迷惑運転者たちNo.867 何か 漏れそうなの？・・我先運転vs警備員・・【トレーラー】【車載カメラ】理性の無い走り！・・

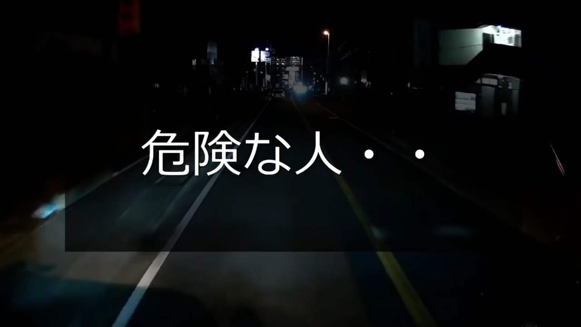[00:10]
おお、なんかびっくりした。なんでこんなとこ人座ってんだおい。